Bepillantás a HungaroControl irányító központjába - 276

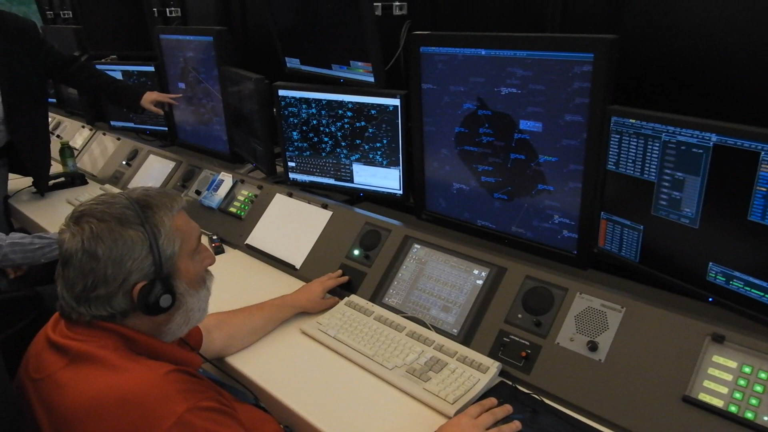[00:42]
Emirates 212, Contact Budapest 132, Decimal 79, ez volt. Fejlő maradott? Tehát akkor is látjuk, hogy milyen stárkányokat.
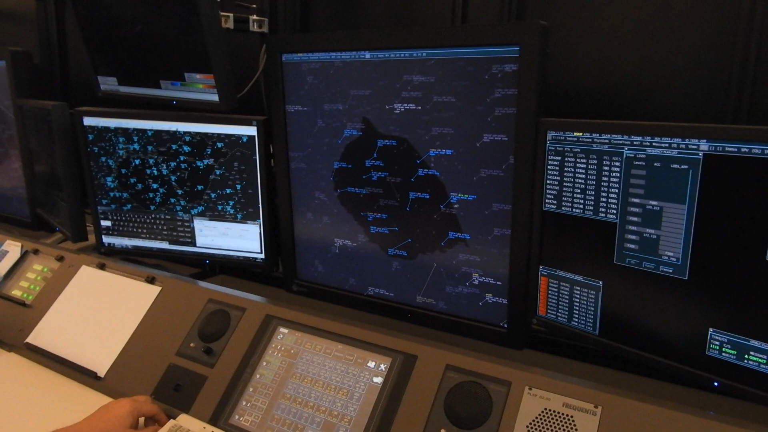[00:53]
Színeket mindjárt használjuk, színesen a színeket felhasználjuk. Hát például azt, hogy jelzem, hogy kék az az enyém. A szín logikája az, hogy itt jön egy ilyen fehérlet,
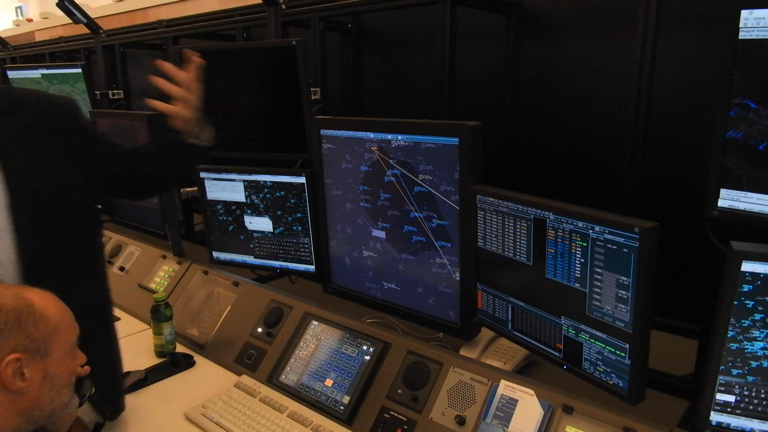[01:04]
az azt jelenti a fehér, hogy be fog lépni egészen a készügyedetet. Amikor itt mondjuk a bécsi kolléga átküldi, az ágyrábi kolléga átküldi a frekvenciákat,
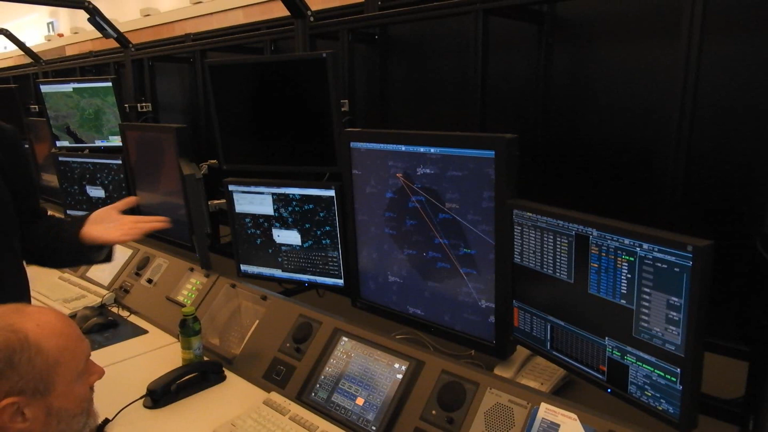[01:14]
hát átküldi a csalat, akkor két fehér lesz a szín, tehát a fehér,
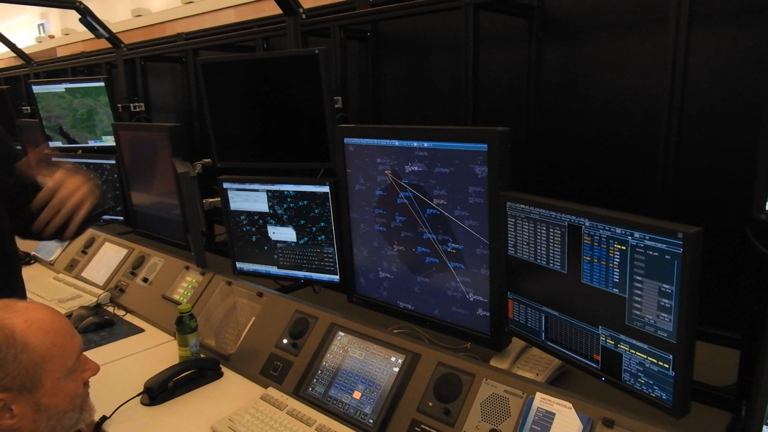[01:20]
bejelentő a csalat, azt látok, nem látok, sárkát, nem látok, milyen sárkát, ez egy sárga, azt jelenti, hogy ezt már átküldtük a alacsony szegmény, és süllyed a belgrádi beszállók.
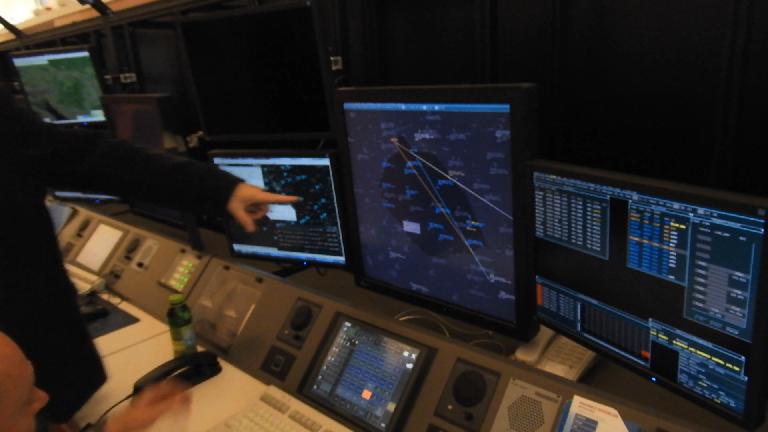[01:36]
De fizikailag még az én szektor, hát rádióval már ott van, de fizikailag még az én szektoromban van. Igen. Nehogy elfelejtsük.
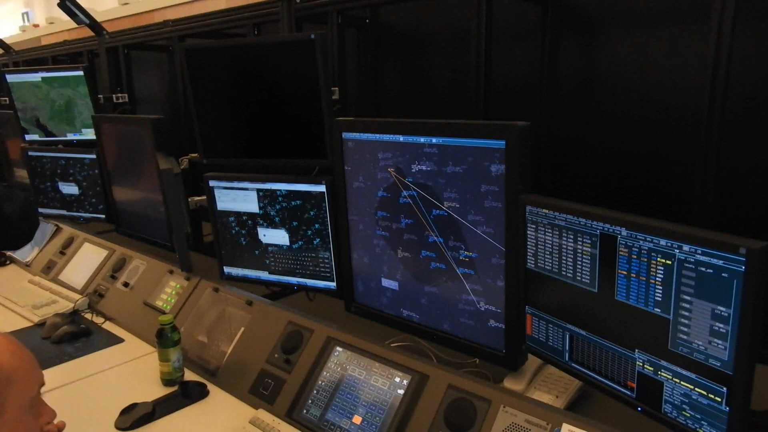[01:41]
Aztán látok itt egy listát, ott jobb oldalt. Akkor ezt már tudjátok. Az a Matrix kiszállt. Előtt a konfliktusokat, ami azt jelenti, hogy abban valahogy lehet, hogy megsérjük a fődés, ha nem csinálunk valamit.
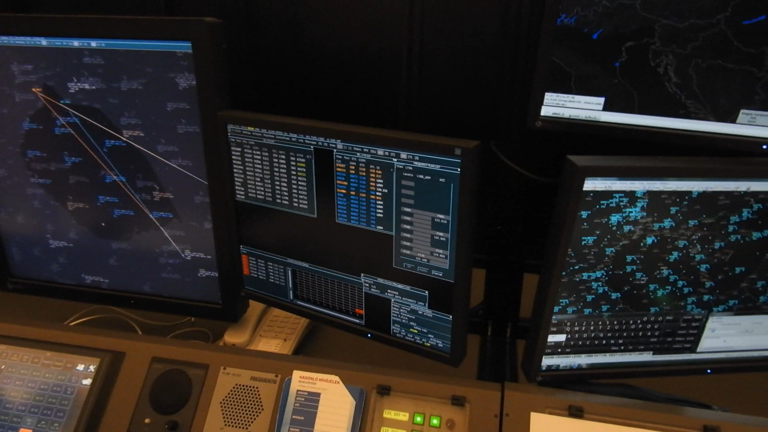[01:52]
Grafikusan meg tudjuk nézni. Nézzünk egy jó grafikus. Bocsánat, nem figyeltem meg. Pedig nem baj, akartam egy card window gondolóban, de szép.
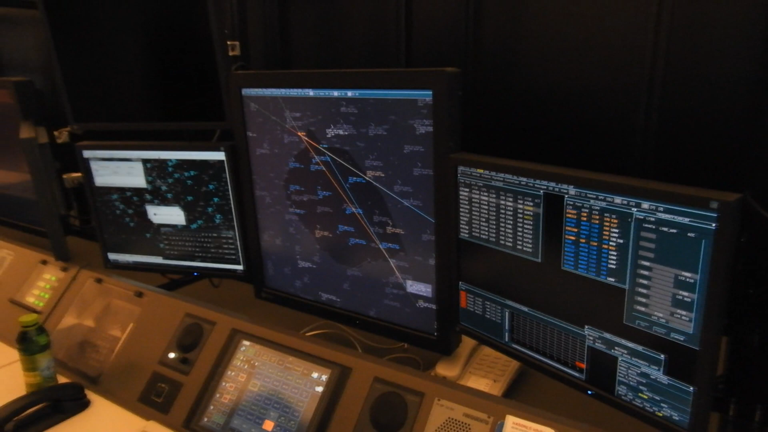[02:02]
Itt van, ez például a legjobb példa, ezt az előbb szedtem össze nektek. Két okból. Jó. És két nagyon okos dolgunk van hozzá. Itt megmutatja, hogy ide erre a részre kell figyelnünk, de ez csak egy információ.
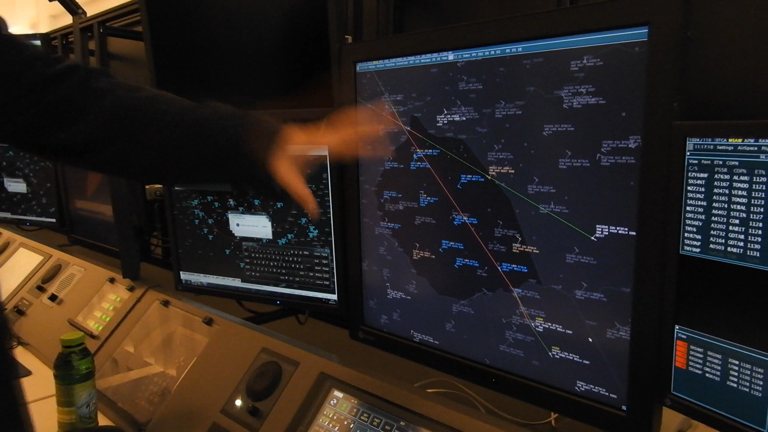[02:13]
Van egy finomabb eszközünk, amivel megnézzük, amivel tudunk. Két dologgal tudunk nézni. Az egyik az a normál separation tool, aminél a számítógép nekünk semmi más nem mond,
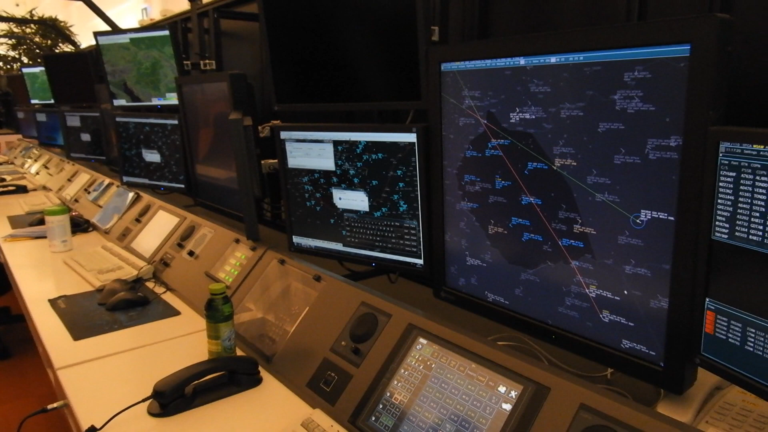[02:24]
mint a két repülőgép a jelenlegi irányán és a jelenlegi sebességével repül eddig.
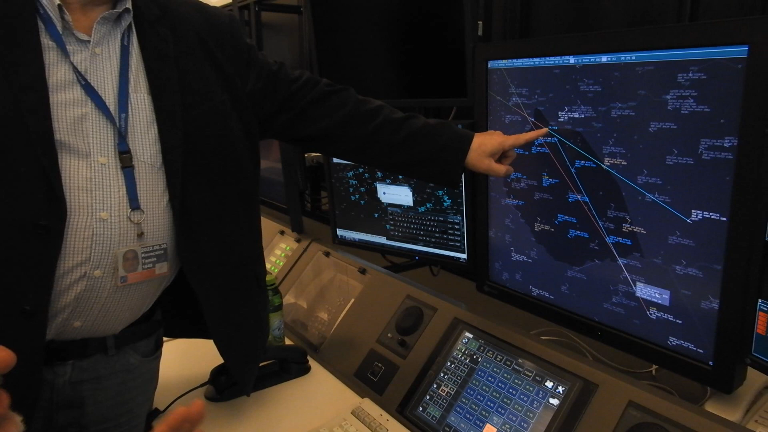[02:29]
Eddig akkor ennyi, a legkisebb 10,1 mérföld lesz, tízük a legkevesebb.
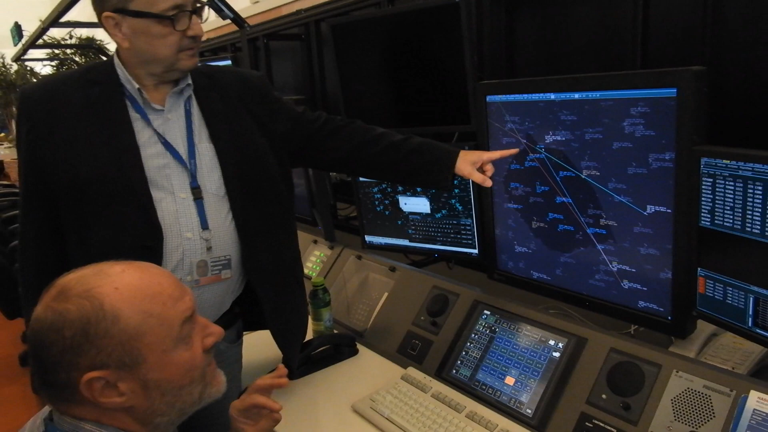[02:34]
És 19 perc múlva. És látjuk, hogy megvan az öt tengeri mérföld, ami nekünk az abszolút minimum.
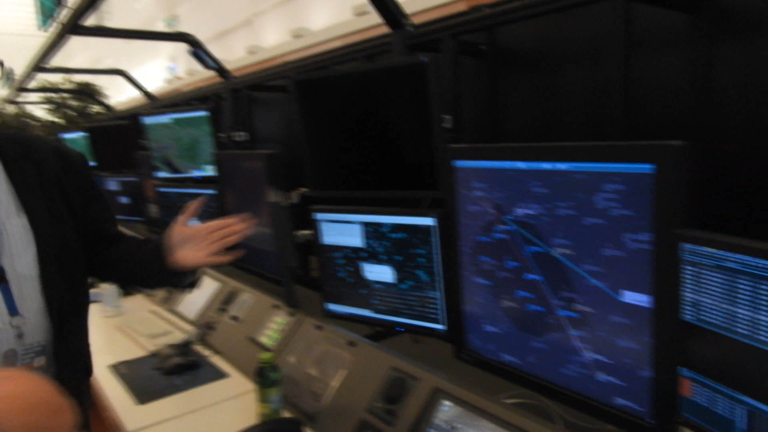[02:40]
Megnyugodhatunk, és látjátok, hogy ez állandóan frissült változik. És hogyha nem lenne meg az öt mérföld, akkor ennyi, egész pici jár,
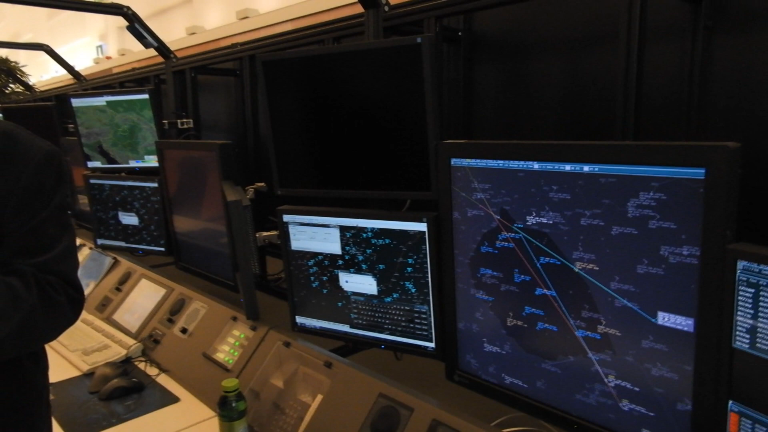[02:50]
5 fok fordulóra adunk utasítást, és egyből látjuk, hogy nyílik az orló. Most, hogyha ez nem lenne, ha becsukod, mindent vegyél, amíg bírod, mit ki? Bírom.
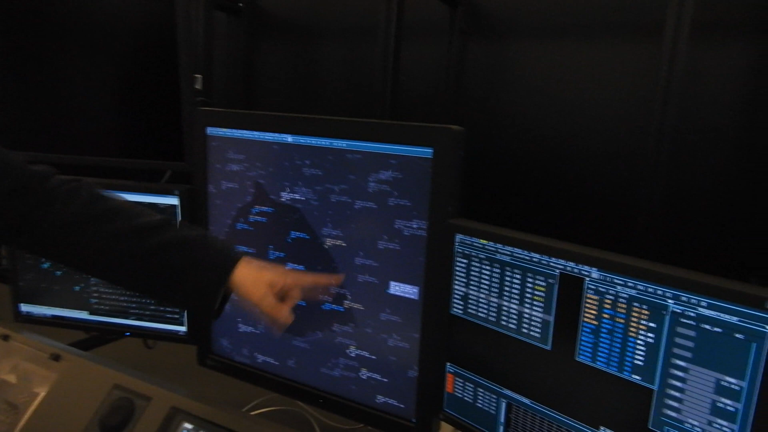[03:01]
Tehát szemre még egy gyakorolt irántól sem mondja meg, hogy így ránéz erre, meg erről, hogy mennyi lesz. Hát, hogy nincs az, nincs, meg hogy mennyi lesz. Érzésre tudod, hogy lehet. Mit csinálnánk ekkor, ha nem lenne? Hát azt csinálnánk, hogy sokkal nagyobb ráhagyásokkal dolgoznánk.
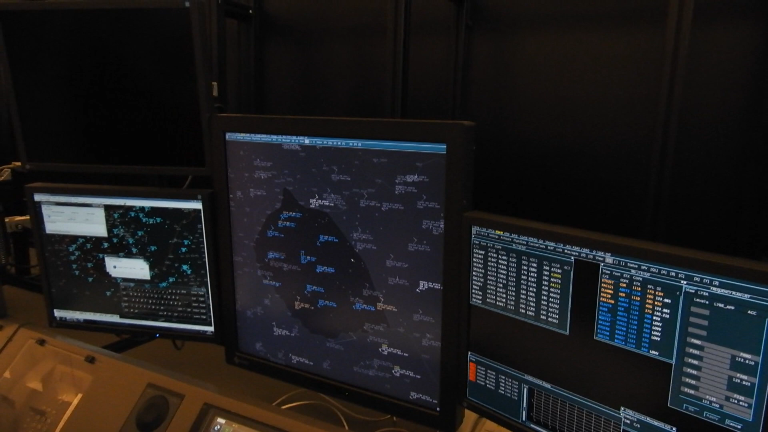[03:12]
Pazarolnánk a lerepült távolságokat. Tehát nem 5 mérföldet csinálunk, vagy 5 és felett, hanem 20-15. Régi módszerén nem megmérnénk, hogy hány mérföldön. Ja, rengeteg eszköz.